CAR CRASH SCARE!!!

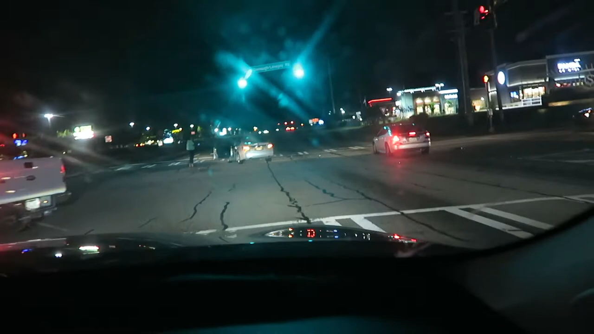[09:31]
I don't know. Are they okay? Is she all right? Holy moly. She looks okay. 700 feet.